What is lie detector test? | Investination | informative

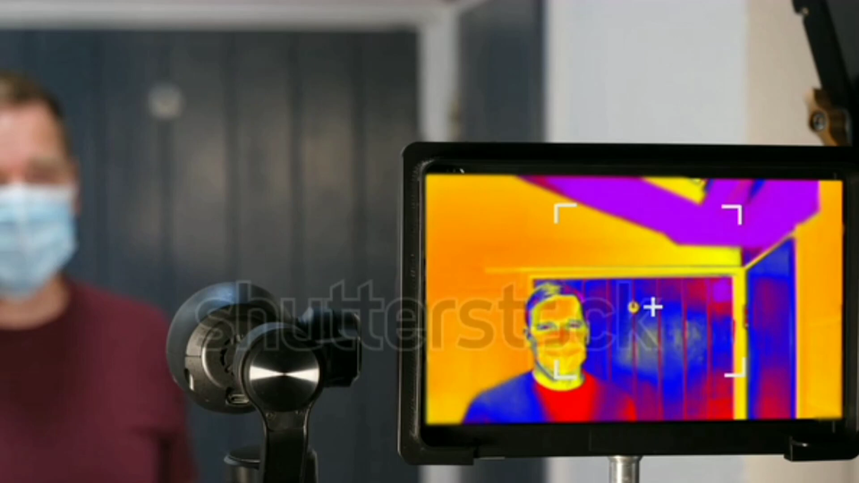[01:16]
और जो विक्टिम होता है, उसका टेंपरेचर मापा जाता है,